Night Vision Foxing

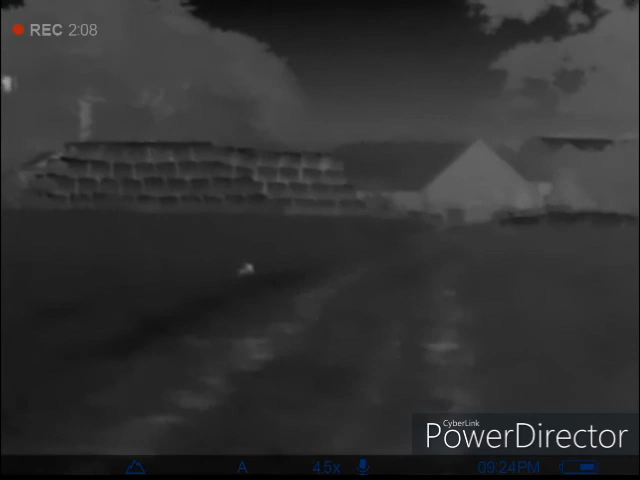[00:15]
hits a rabbit or something, that's right at the side of the fucking, what, no, it's a fox.
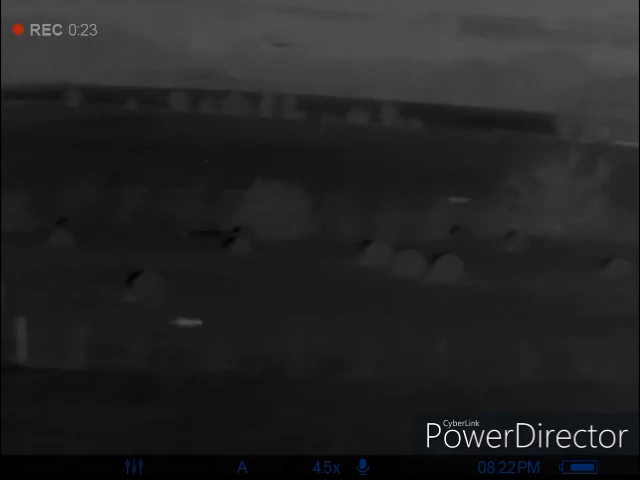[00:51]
Right next to the fence. Aye. No, you're shooting into the houses, like. Can you right on that sky, like?
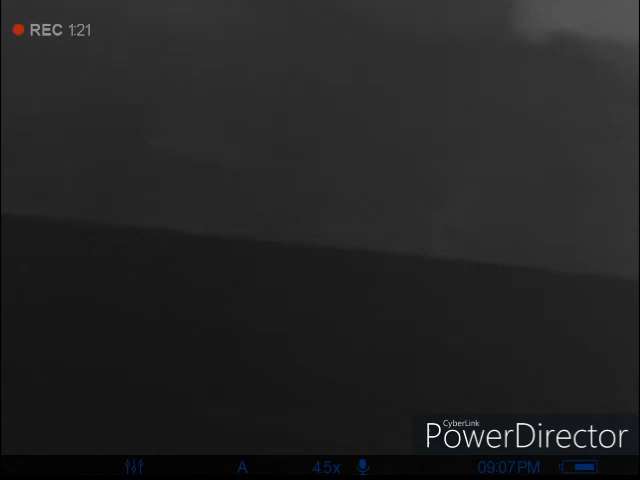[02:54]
They're on the field going. Fucking, they're all together.
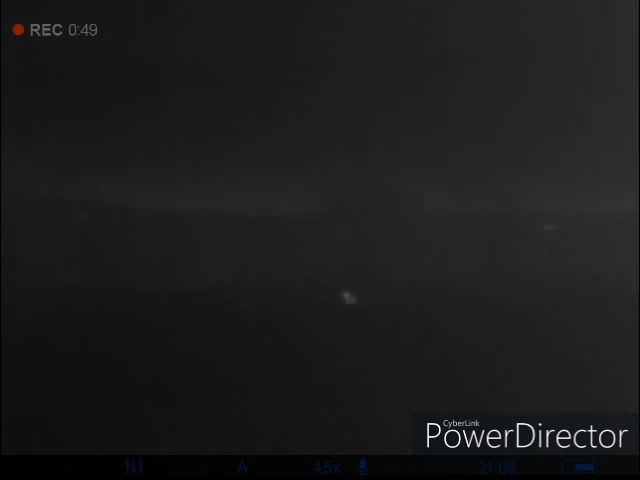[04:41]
Look at us. He's coming back out. If you can get a shot, take it if you want it.
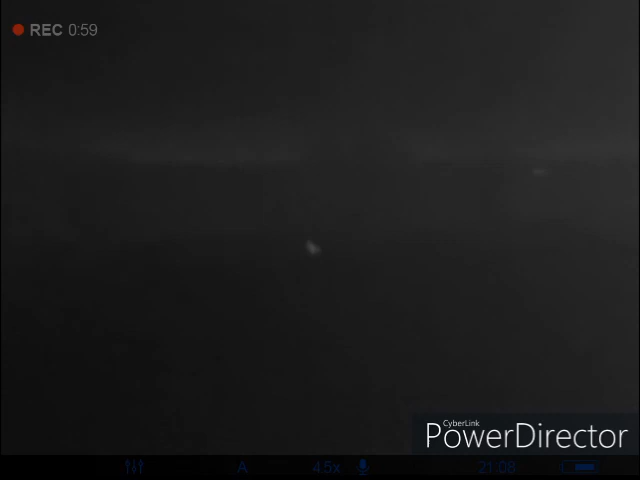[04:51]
I don't think he's any longer than that other. This one, you shot. There you go, mate. What a fucking shot he's doing.
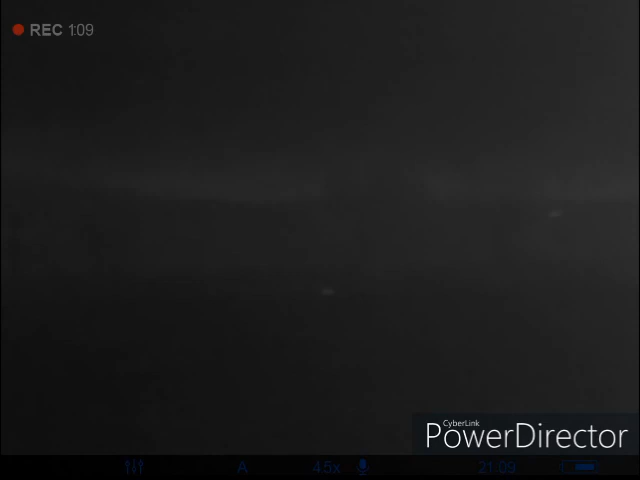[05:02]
You don't hear that, hadn't it? Well, it's rolling a bit like, but it's done.
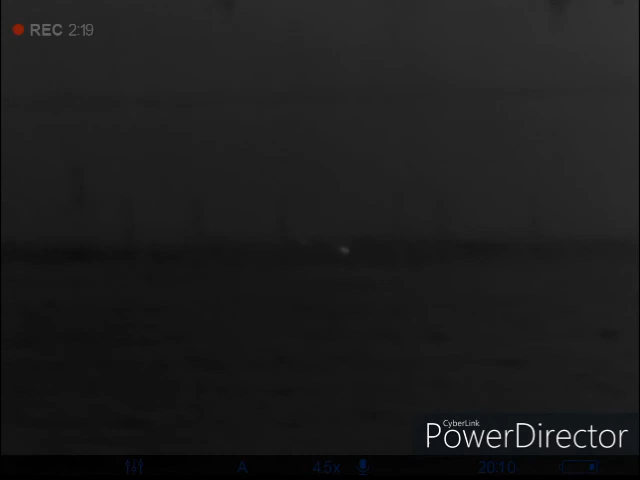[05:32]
you've got to see the blood pissing out of it, squirting out of it. Oh no, it's no, that's a, it's, I can see the blood on the grass and it's fucking...